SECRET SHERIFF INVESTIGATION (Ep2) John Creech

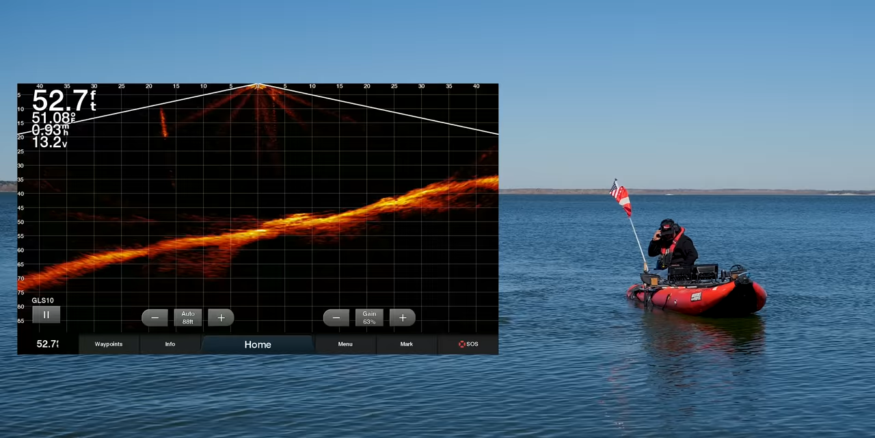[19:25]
On screen: depth 52.7 ft
On live scan, you're 10 feet away from it. You're at 40 feet right now. I'm at 42 feet.